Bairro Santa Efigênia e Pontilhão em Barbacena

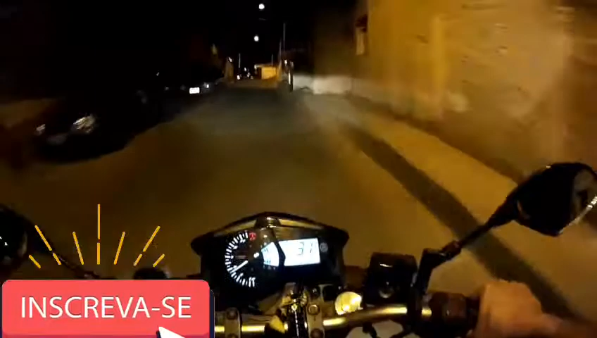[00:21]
Estamos saindo aqui do bairro Santa Efigênia, em Barbacena City. A vista que tem aqui do alto.
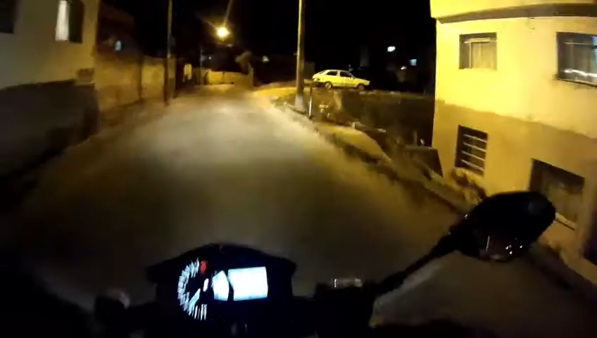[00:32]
Estamos indo ali no Bahamas Shopping fazer umas compras no Bahamas Mix.
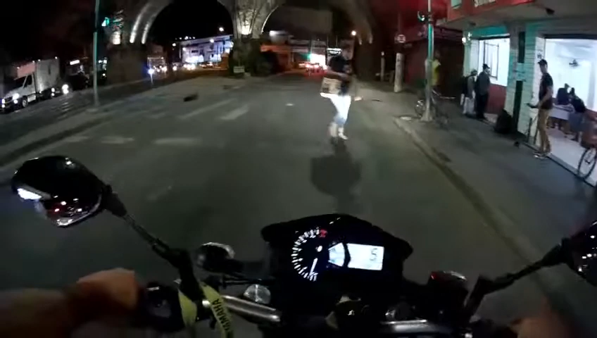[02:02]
Agora tá de boa. Botecão lotado. Vou parar de uma vez ali pra completar o tanque.
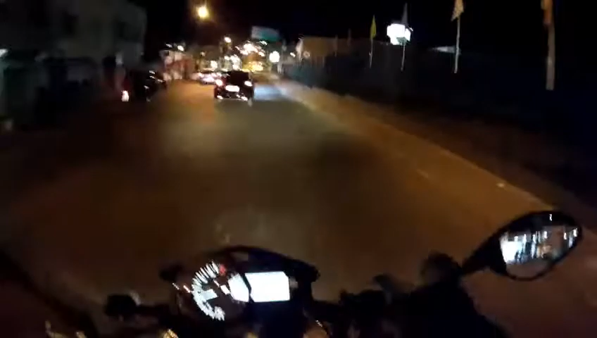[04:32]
Vamos entrar aqui no Bahamas Shopping. E vamos ali no Bahamas Mix.
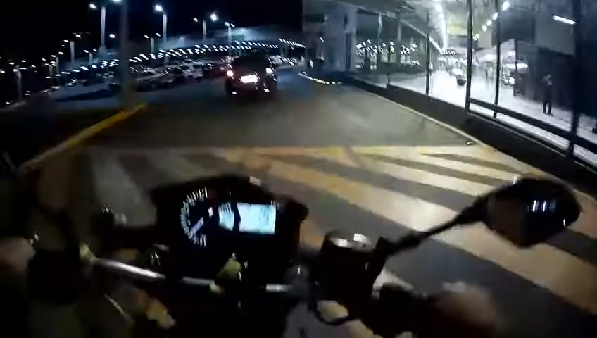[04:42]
Paradinha das motocas ali. Caraca, que lombadão essa aqui.
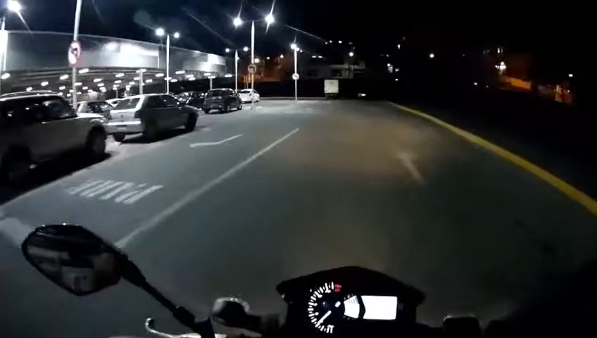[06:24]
Bom, é isso aí. Saindo aqui do Bahamas Shopping.
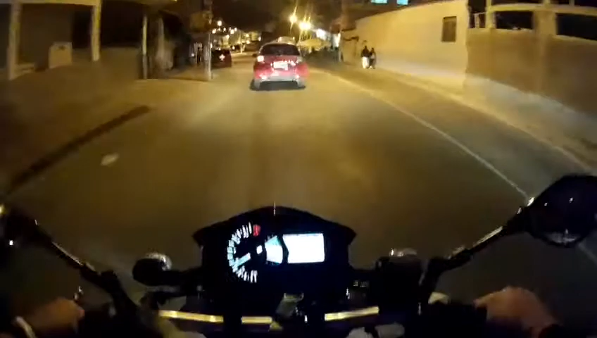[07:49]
Eita buraqueira! A prefeitura tá mexendo no trânsito aqui. Não sei o que eles estão querendo arrumar aqui não. Abriram o canteiro central, acabou com a faixa de pedestre.
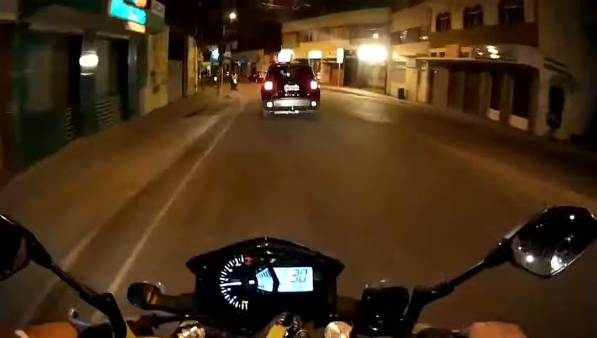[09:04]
Passar de cá, que do lado de lá tem um buracão, ali eu nunca acerto. Onde ele tá? Cadê? Aqui, ó.